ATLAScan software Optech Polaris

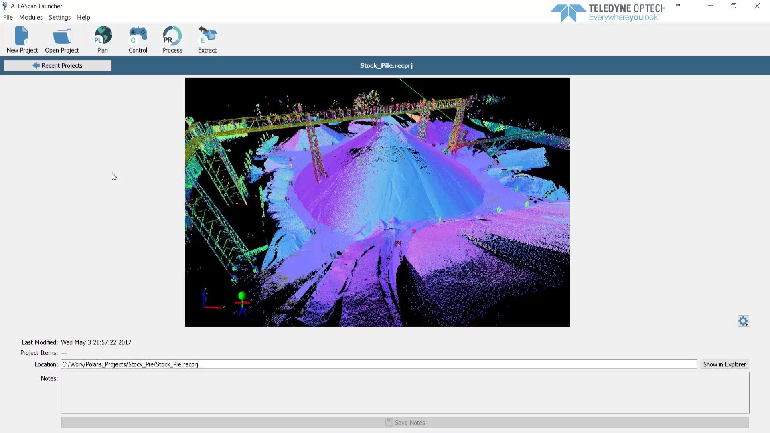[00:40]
Control, Process, Extract. For example, by clicking on the Stockpile project, it becomes available to open with any of the four modules. We can easily switch between the modules using the top bar buttons,
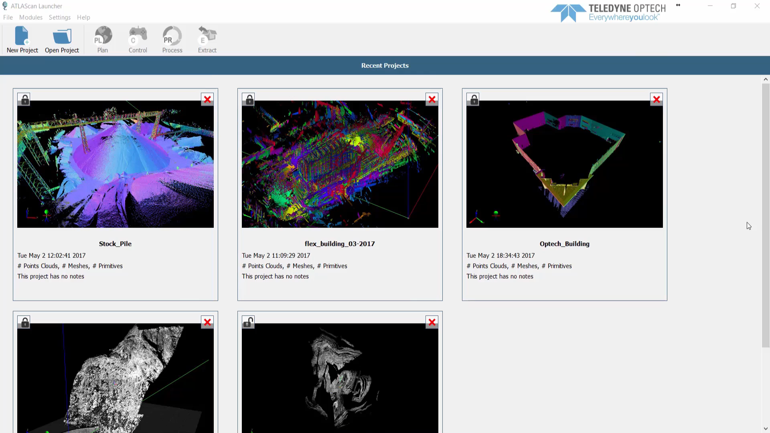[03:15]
Here, we are back to the launcher to select the Open Pit Mine project and activate the process module.
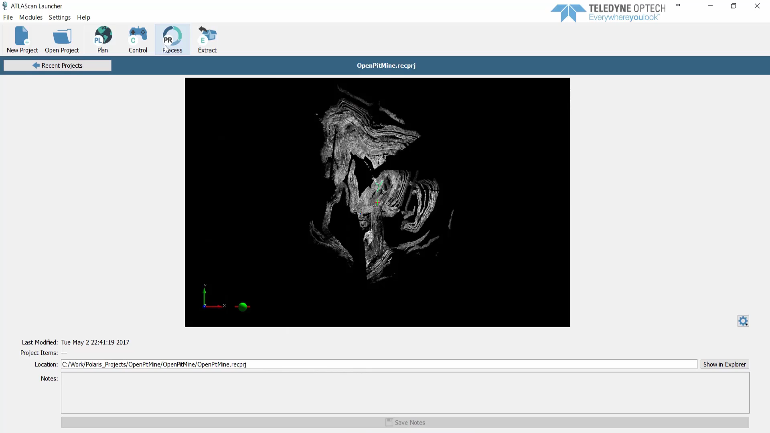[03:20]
The process module allows us to import, filter, pre-align and geo-reference our scans.
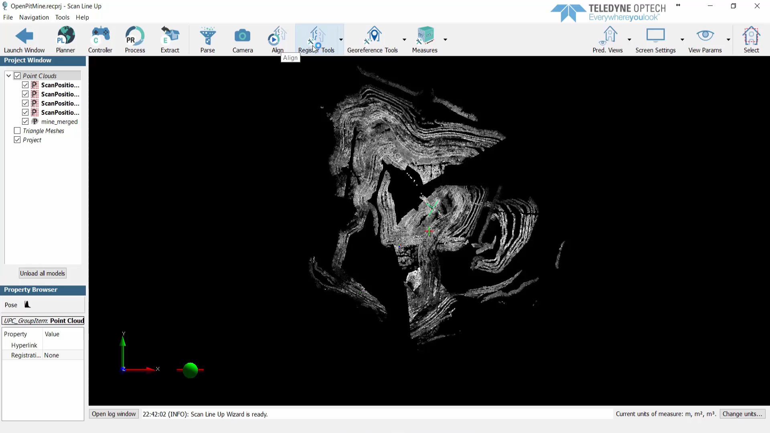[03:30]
This project already contains four scans of an Open Pit Mine, with fixed verticality, using the Polaris Inclinometer,
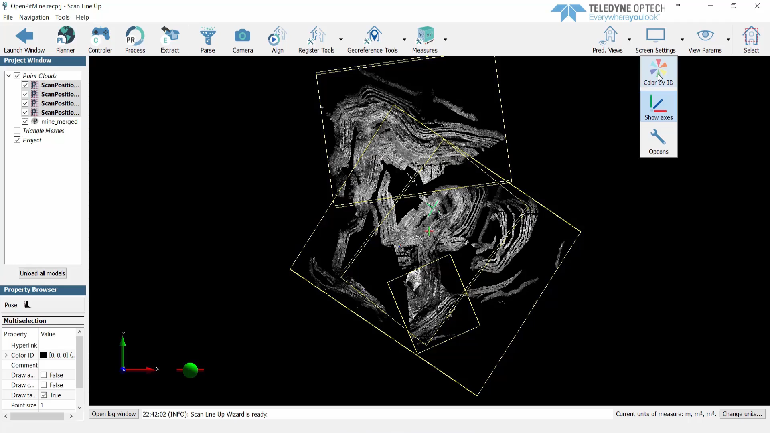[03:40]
and known scan origins, measured with an external GNSS. In this scenario, which is very common in Open Pit Mine surveys,
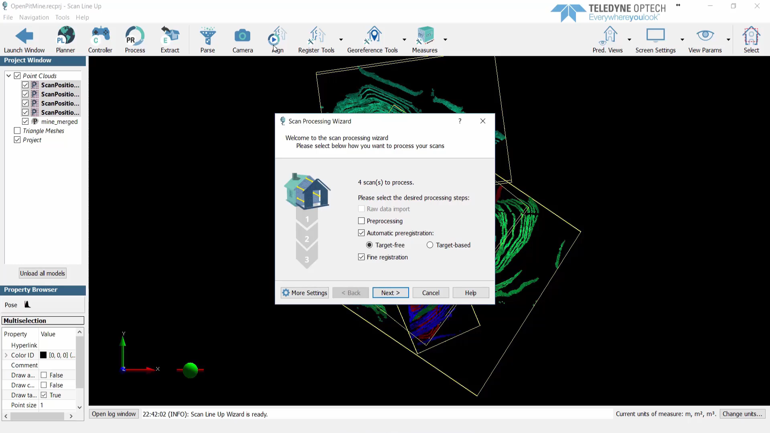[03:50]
the alignment and geo-referencing procedure is completely automated. All we have to do is run the Align Wizard, select the tasks to be performed, skipping importing and pre-processing, which are already done. Select the data type and pre-registration method,
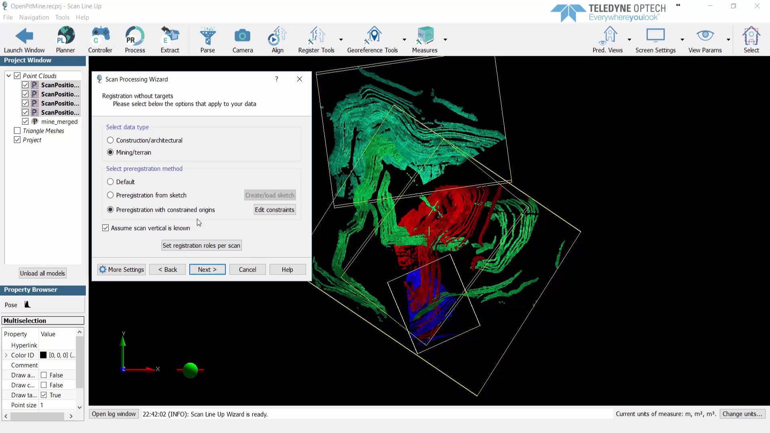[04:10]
edit the constraints, set the known origins with a reasonable tolerance,
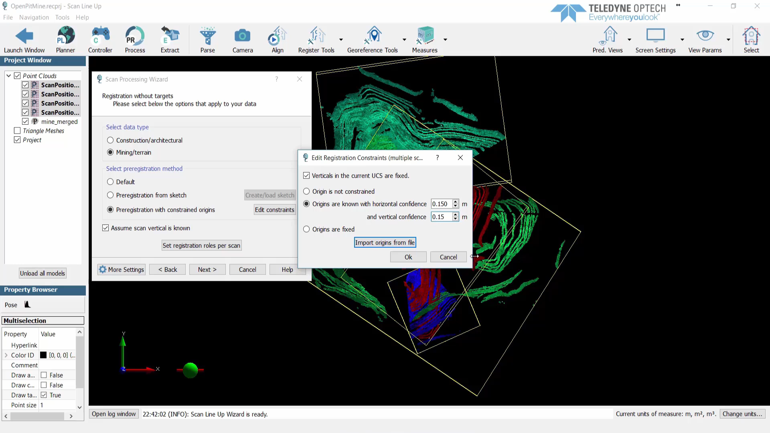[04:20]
and start the process. While we wait, it is important to highlight that, in the process module, it is possible to import, process and merge point cloud data from any sensor or source, which makes AtlasScan a global point cloud processing solution. The process module uses advanced automatic pre-registration and bundle adjustment algorithms to minimize user intervention and achieve a high-quality final alignment.
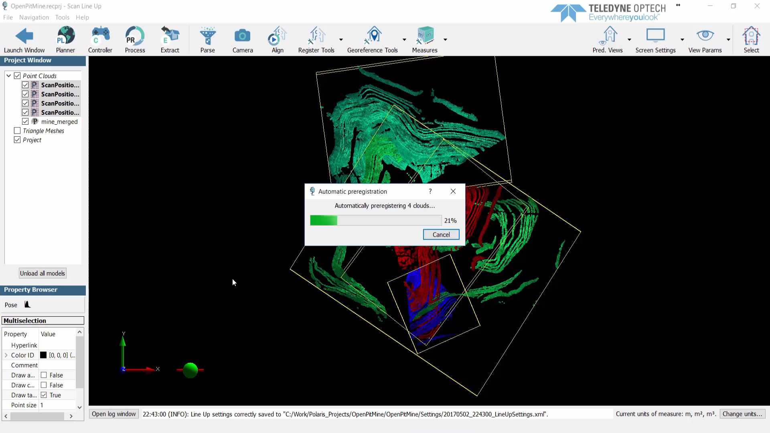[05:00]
The full process module functionality is available in the bundled AtlasScanWorks package which comes with every Polaris scanner.
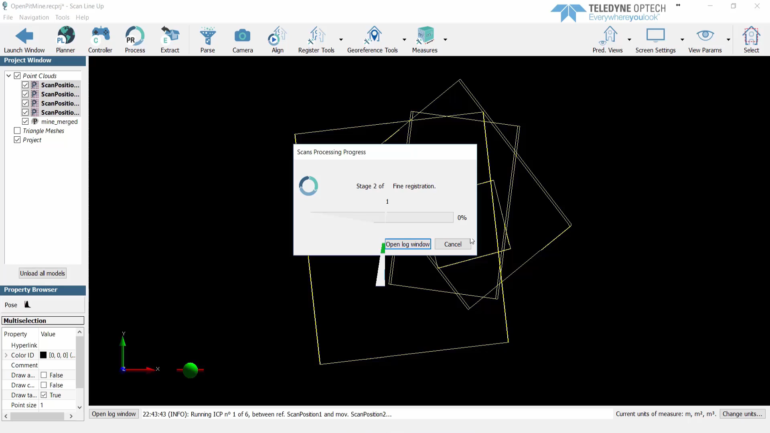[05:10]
Now that the two-step process has finished, we can view the Bundle Adjustment report to evaluate the results.
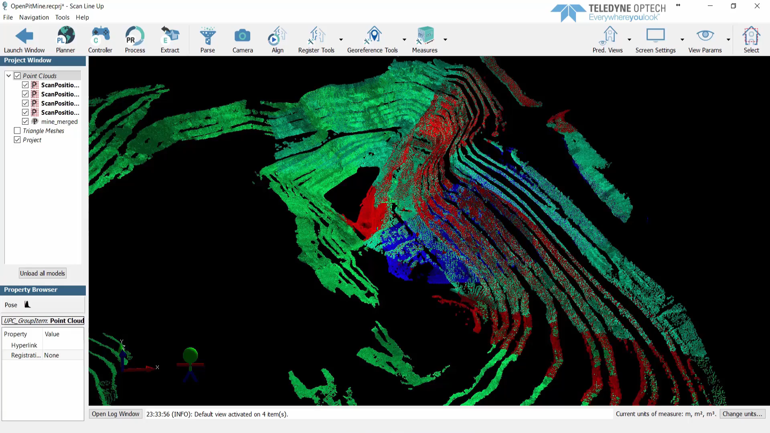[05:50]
Having aligned and geo-referenced our scan data, we can switch to the Extract module for post-processing. The Extract module varies in functionality between the different AtlasScan packages, Works, WorksPro, Photo and Mobile. Depending on the package, the module can offer a lot of advanced tools, like geometric shapes extraction, meshing and DTM, photo and color manipulation, orthophotos and virtual scans, sections, measurements and notes, inspection, tunneling and more.
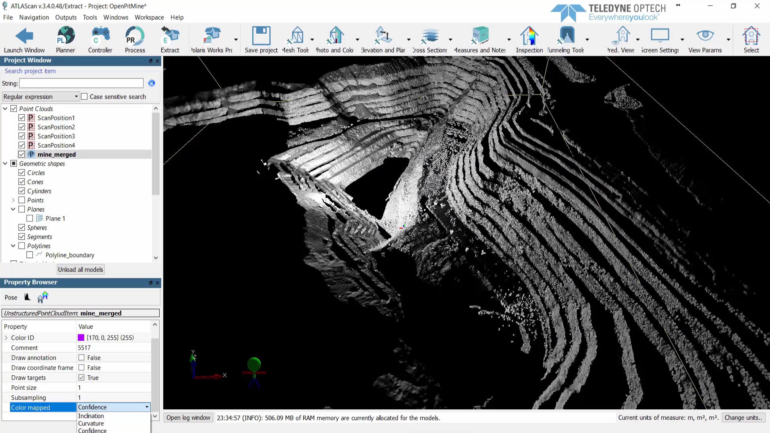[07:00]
Or altitude. Many other advanced colorization options are also available. For the next step, we create a DTM or topographical mesh using the point cloud we just created,
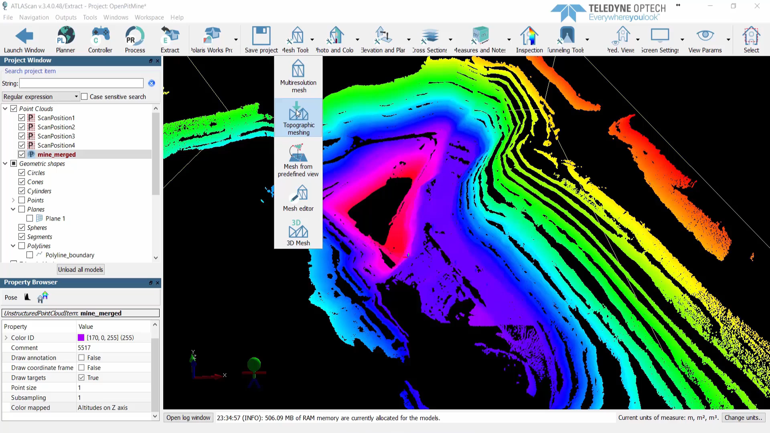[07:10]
and a polyline feature to be used as a boundary for our DTM. After that we can start the modeling process.
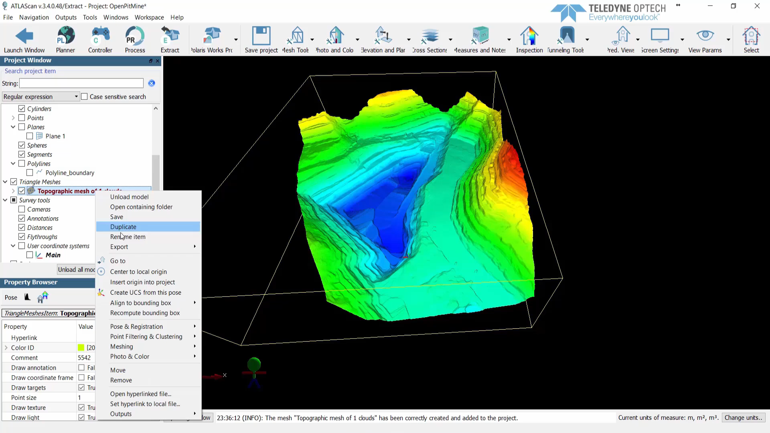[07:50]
We will extract the contour lines as horizontal sections.
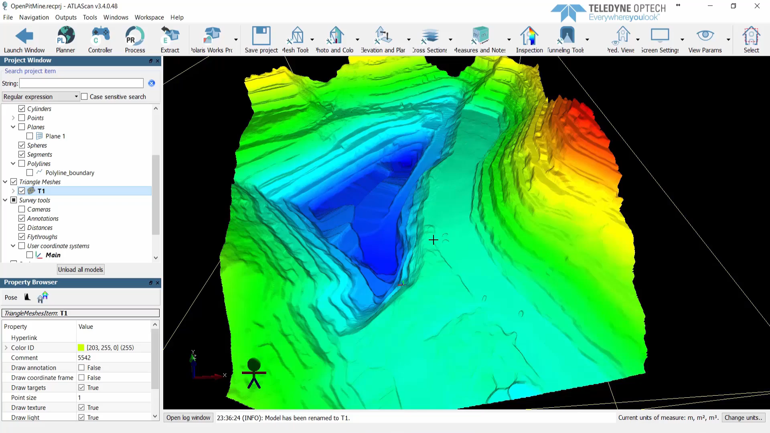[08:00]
First, we need a reference plane.